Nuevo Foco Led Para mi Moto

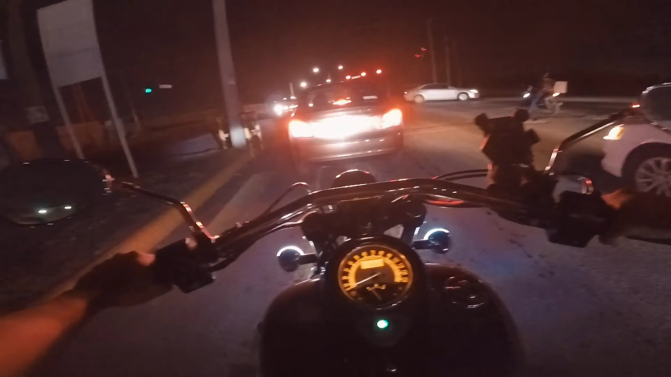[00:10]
sorprendió mucho la iluminación que tiene. Tiene bastante, creo que hasta más que un carro. Está bastante potente. Y ahorita traigo las bajas. Ahorita de regreso voy a pintar, voy a poner las altas para que noten la diferencia. Pero la verdad es que fue acertado el cambiarlos por esta marca,